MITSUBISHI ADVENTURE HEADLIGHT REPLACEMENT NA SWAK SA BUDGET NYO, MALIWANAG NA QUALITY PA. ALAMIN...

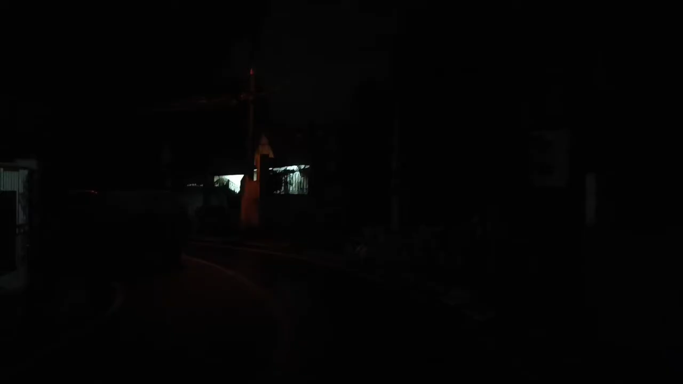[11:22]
So, dito tayo ngayon sa madaling na parte na wala mga streetlight na LED. So, titesting natin yung N37 series. So, yun na. Ito. Yung windshield ko, ano to? Light. Nakapinted to na light. So, testing natin na. Ayan. Ayan, iwanag siya.
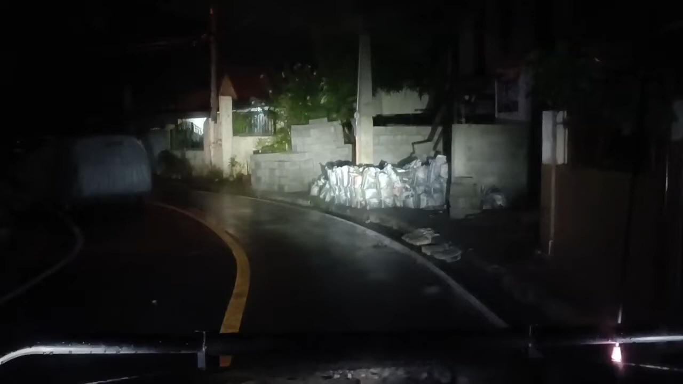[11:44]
So, tingnan natin sa labas, ha. Iba kasi dito sa loob, eh. So, kita nyo naman, maliwanag siya. Ayan. Kita nyo yung liwanag.
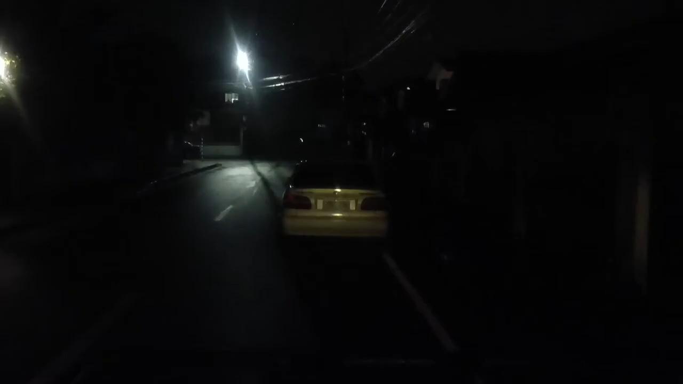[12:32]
Ito kasi malakas dito yung yellow. So, ito yung foglight ko. So, yun ang foglight ko malakas.
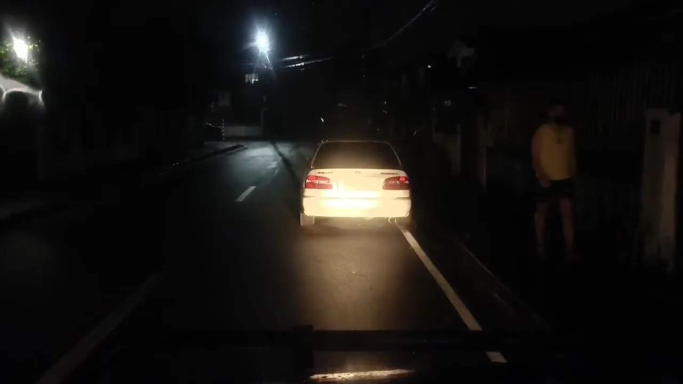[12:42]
Pag nuksan ko na yung headlight ko, ayan, nawawala yung foglight. So, tama nga siya na hindi na kailangan, kahit hindi na kailangan gumamit ang foglight. kasi nga, nasasapawan din naman, eh. Ito yung foglight na yellow. Namawala siya. Ayan. Pag binuksan ko, yung headlight, ayan yung low beam. Ito yung high beam. Ngayon, nawawala na siya. Ayan, oh. So, syempre, yung foglight kasi natin yung yellow, importante yan. Yung yellow kasi nga kapag umuulan, visible yung daan kapag yellow.